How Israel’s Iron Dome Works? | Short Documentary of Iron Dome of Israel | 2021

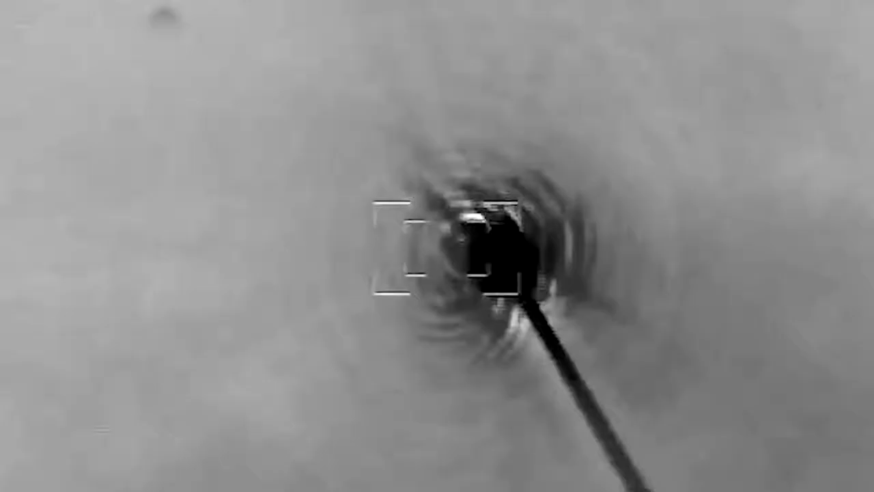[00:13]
the Iron Dome and the soldiers who operate it have prevented thousands of rockets from hitting Israeli civilians since its debut in 2011.
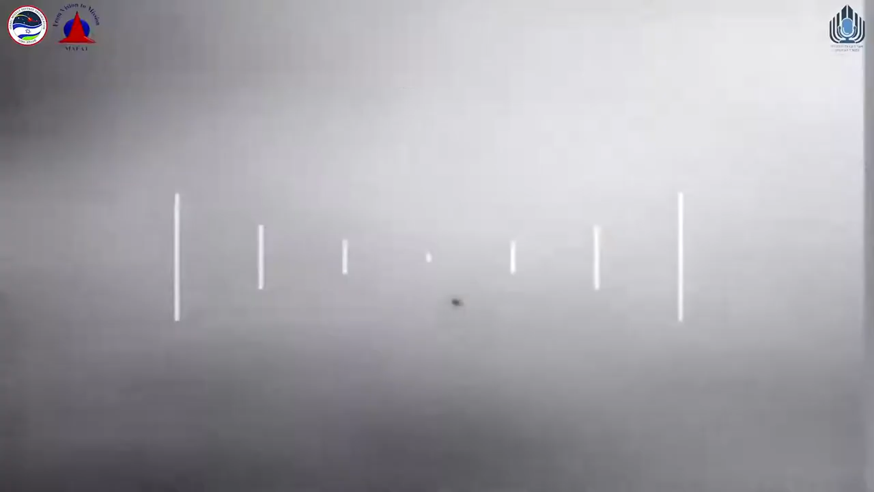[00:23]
the Iron Dome's radar detects it instantly,
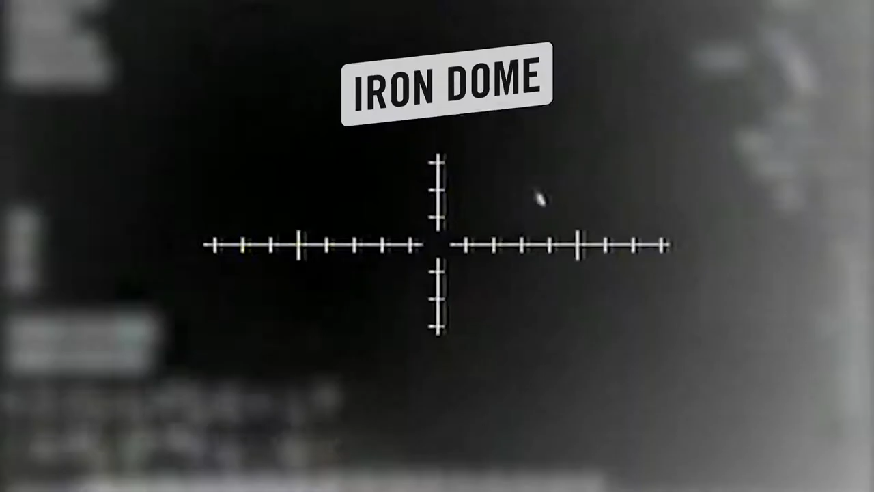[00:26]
tracks its path, and a team of soldiers in the operations room launches a missile of their own to intercept it mid-air where the terrorist rocket
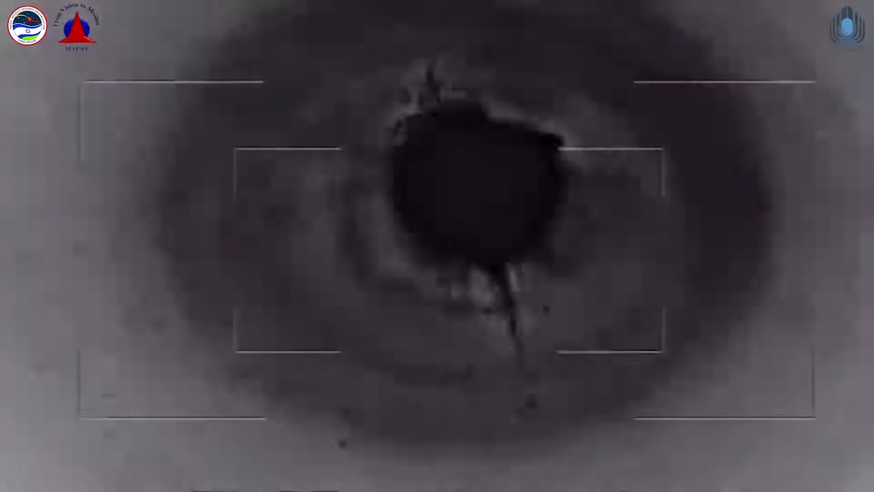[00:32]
explodes on impact high above civilians on the ground.